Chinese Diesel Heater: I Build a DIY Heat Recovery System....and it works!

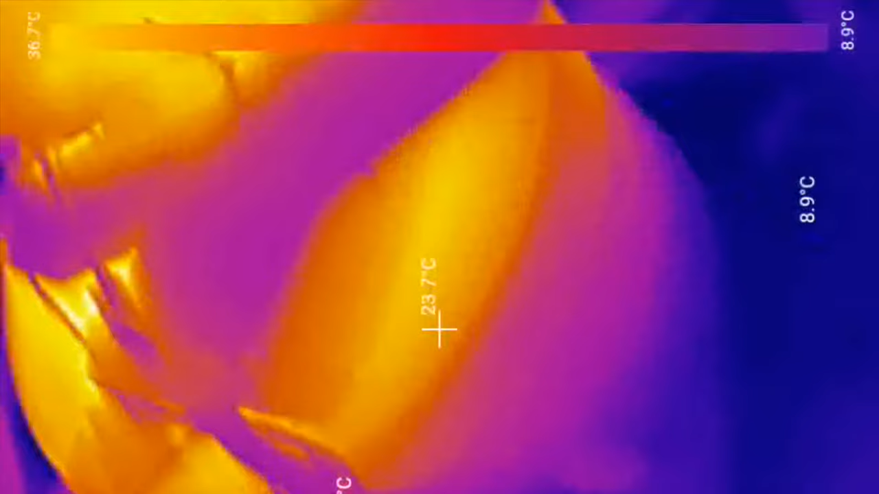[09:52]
On screen: spot 23.7°C, scale top 36.7°C, scale bottom 8.9°C
At that point, sadly, my battery had run out on my phone, my battery had run out in the end on the thermal imaging camera, and it was time for me to go home.